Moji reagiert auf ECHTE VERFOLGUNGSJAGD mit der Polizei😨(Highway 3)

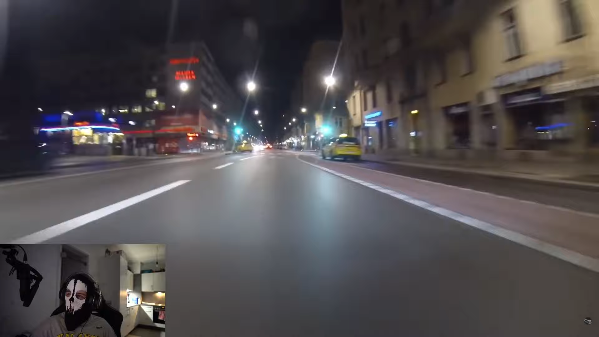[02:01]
Bro, ihnen jucken halt Ampeln einfach gar nicht, Digga Ihnen jucken halt Ampeln einfach gar nicht, Bro Alter, da sitzen zwei drin Oh, Polizei
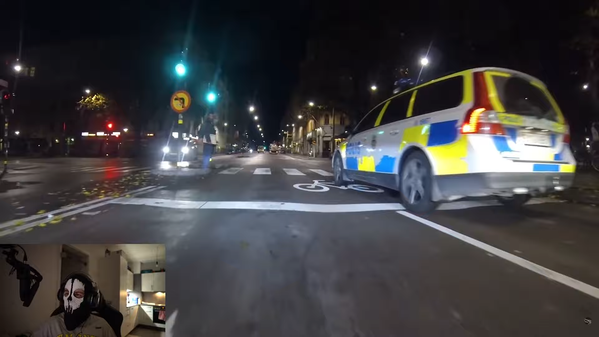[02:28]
Okay
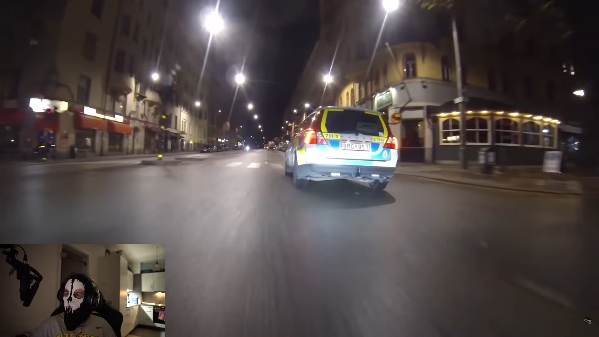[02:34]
Alter,
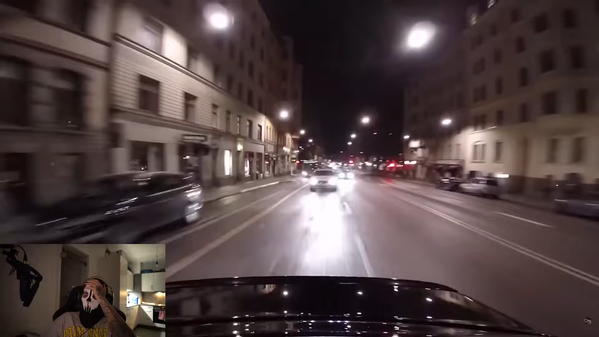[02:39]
ist der Typ behindert? Junge, er driftet einfach mal an dem An der Polizei vorbei?
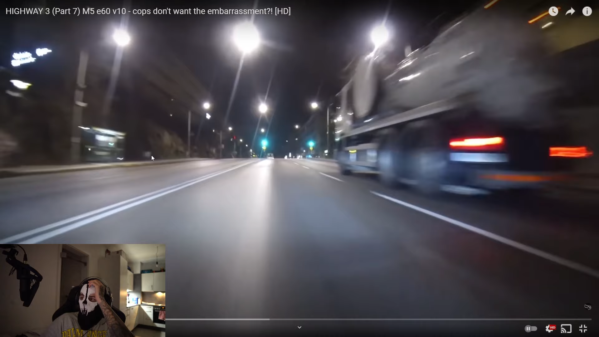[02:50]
Also ich hätte, damit hätte ich es nicht gerechnet Ich dachte, okay, der geht jetzt Vollstoff und fährt davon Sodass er zu schnell ist Und die fahren ihn dann hinterher Bro, er geht quer dran vorbei Er geht quer dran vorbei Es interessiert ihn nicht, Digga Und die Cops, ich glaube, die müssen erstmal klarkommen auf ihr Leben Die müssen erstmal realisieren, was da gerade passiert ist, Bruder Was geht?
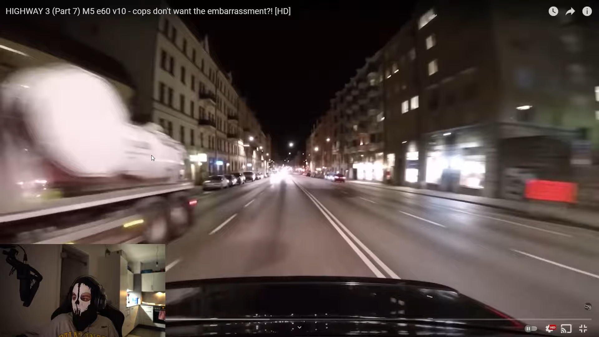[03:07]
Aber die haben noch kein Blaulicht an WTF, Bro
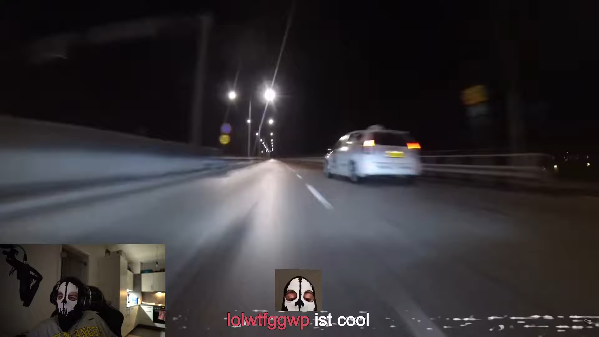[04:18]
Danke Okay, jetzt fährt er auf die Aut Nee, er fährt nicht auf die Autobahn
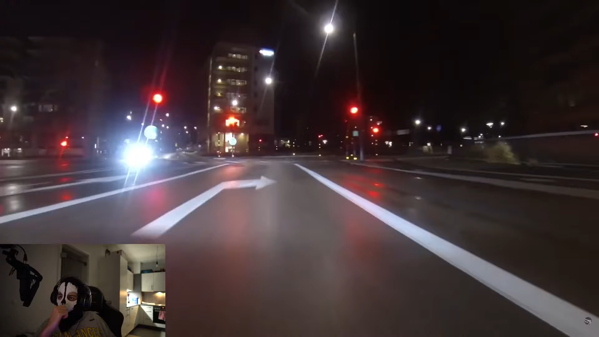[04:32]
Da ist nochmal eine Polizei hinter ihm
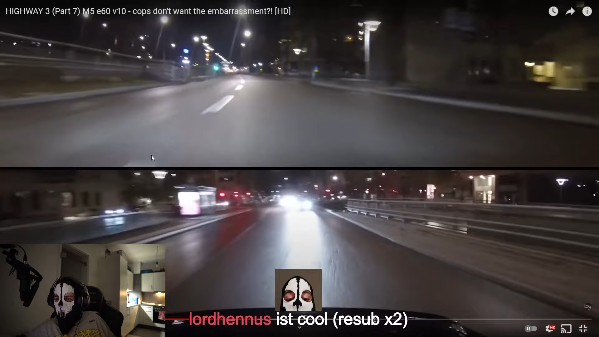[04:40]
Wie kann das denn sein, dass die erste Polizei kein Blaulicht angemacht hat Und ihm nicht hinterher gefahren ist Noch eine Polizei
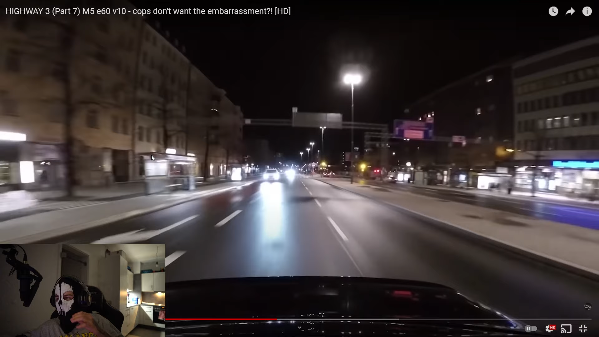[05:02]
Ah, okay, die haben auf ihn gewartet, glaube ich Ich glaube, die haben Ich glaube, also, der wird schon verfolgt Aber die haben einfach auf ihn gewartet, kann das sein Ja, safe Weil dadurch nur nicht mehr Gefahr entsteht Ja,
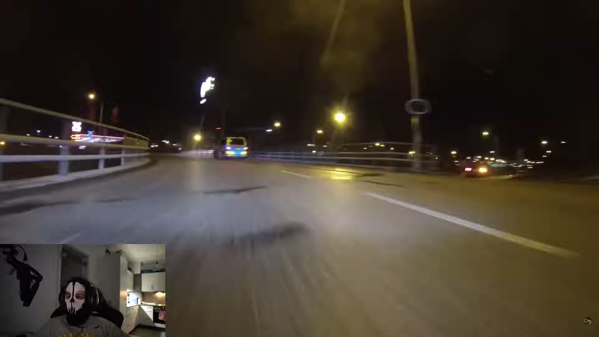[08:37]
Oh, da warten sie auch schon, holy fuck, okay. Er geht quer, Digga. Junge, was ist das für ein Kranker? Alter Junge, ist der behindert, dicker?